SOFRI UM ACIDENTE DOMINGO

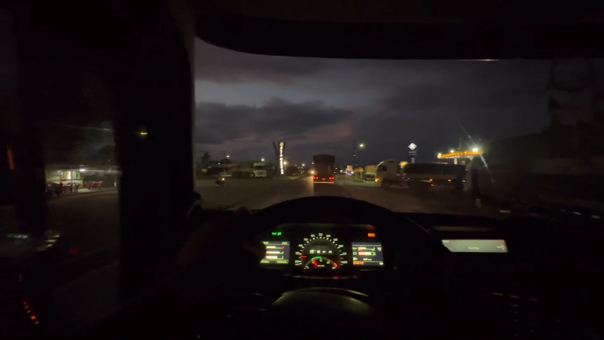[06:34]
E vamos que vamos Chegando aqui agora Alto Garça Senhor e senhores Aí a placa aí Aqui já é o Mato Grosso Daqui no Rondonópolis Tem Alguns km ainda Uns 200 300 Não sei Daí de lá pra frente Começam As paralisações Eu vou ver se eu consigo chegar Até em Rondonópolis Amanhã E ver certinho O que tá acontecendo